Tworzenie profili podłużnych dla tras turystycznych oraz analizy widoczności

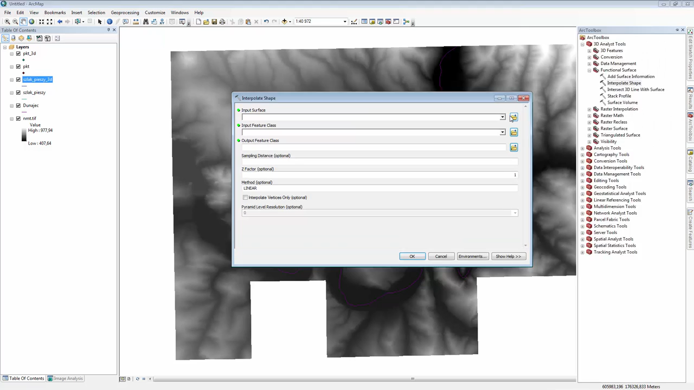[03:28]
przyciśnij save i OK, oraz dla rzeki Dunajec Interpolate Shape NMT, jako Input Future Class wybierz Dunajec, zapisując nazwę Dunajec, dolny podkreśnik 3D save. Przyciśnij OK w celu wykonania pliku Shape 3D i następnie przejdź do aplikacji ArcSyn
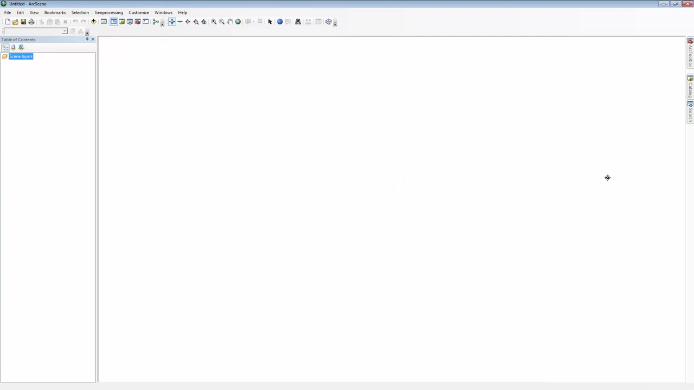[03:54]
i dodaj do niej wygenerowane pliki
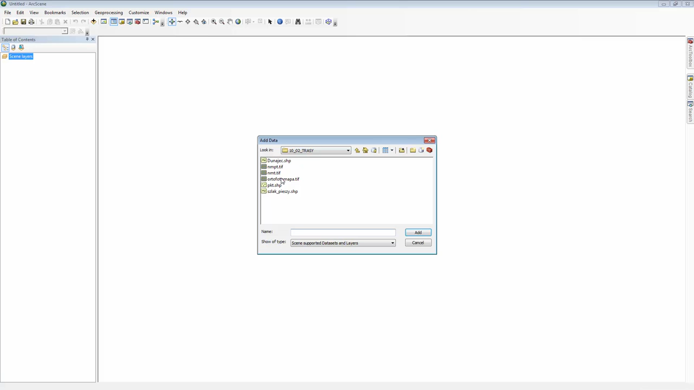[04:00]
3D oraz numeryczny model pokrycia terenu, ortofotomapę, następnie dodaj pliki Shape 3D z folderu robocze,
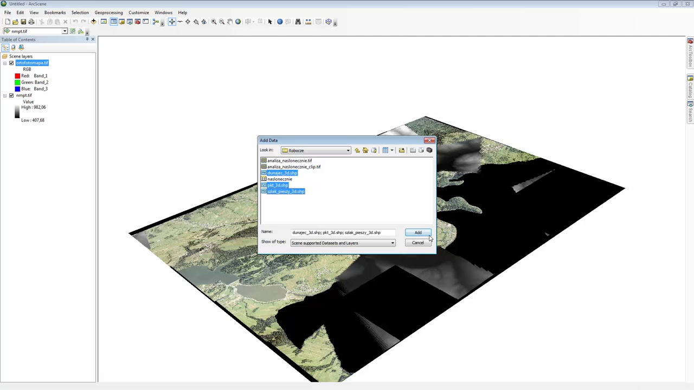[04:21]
a więc Dunajec 3D, punkty 3D, szlak pieszy 3D. W celu udrapowania ortofotomapy na numeryczny model pokrycia terenu, kliknij na nią prawym przyciskiem,
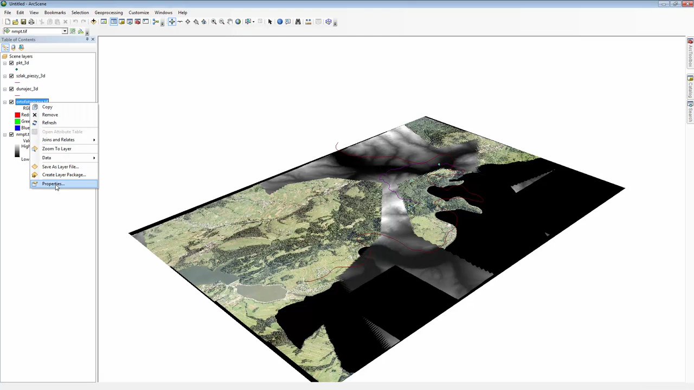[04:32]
wejdź do właściwości i wybierz warstwę NMPT jako warstwę, dzięki której nadasz wartość
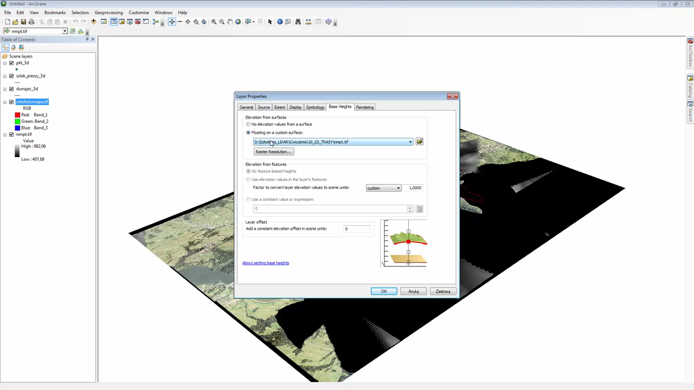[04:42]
wysokości ortofotomapie poprzez przyciśnięcie przycisku OK. Możesz odznaczyć numeryczny model pokrycia terenu.
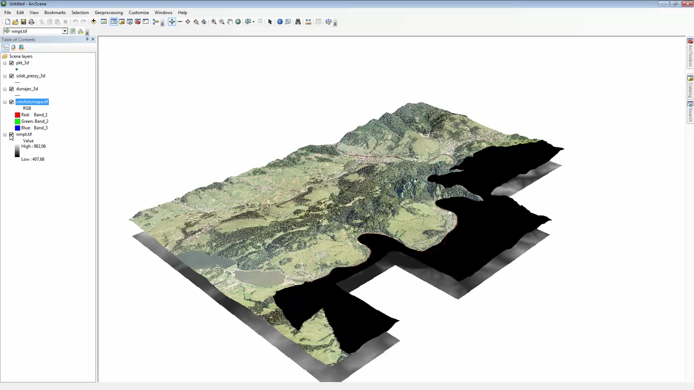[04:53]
Pliki Shape oraz ortofotomapa są widoczne w obszarze widoku w oprogramowaniu ArcSyn.
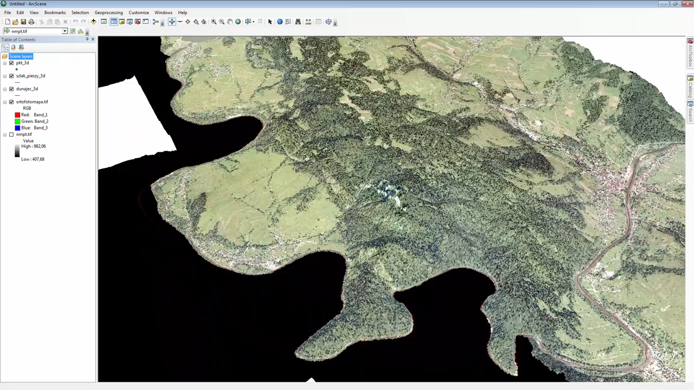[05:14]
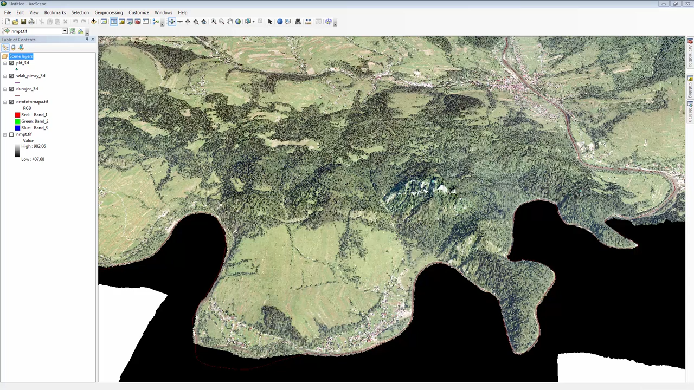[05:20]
Wróć do oprogramowania ArcMap, wcześniej zamknij aplikację ArcSyn. Wykorzystując warstwę punkt dolny podkreśnik 3D Shape, okreś pozycję obserwatora w celu obserwacji danego obszaru.
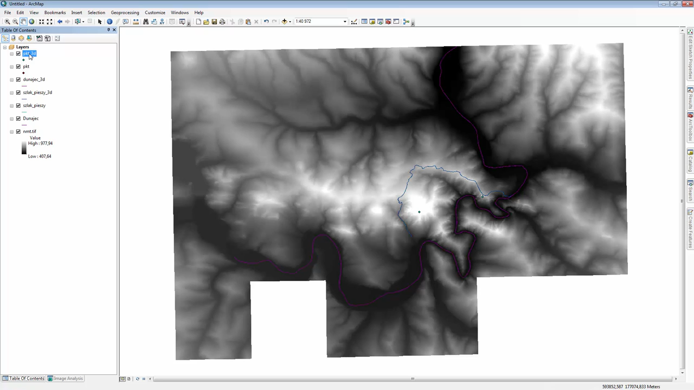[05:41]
Przyciśnij prawym przyciskiem warstwę punkty 3D, otwórz tabelę atrybutów i dodaj do tabeli atrybutów trzy kolumny. Kolumnę OffsetA Pozostawiając wartość ShortInteger z wartością 3
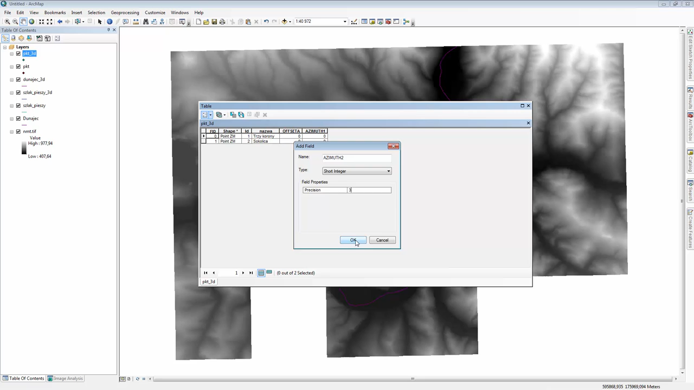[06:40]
ustawiając wartość 3D, przyciśnij OK. Zaznacz punkt trzy korony I wykorzystując funkcję FieldCalculator Dla OffsetA ustaw wartość 2 Wartość ta będzie oznaczała wysokość patrzenia obserwatora. Natomiast dla azimut 1 ustaw azymut
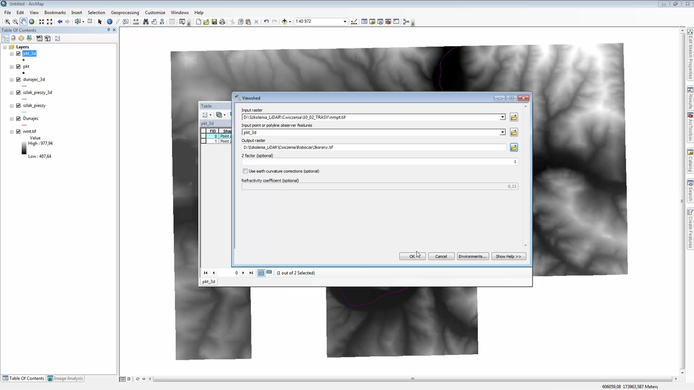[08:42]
3KORONY.TIF Przyciśnij SAVE i w celu wykonania zadania OK.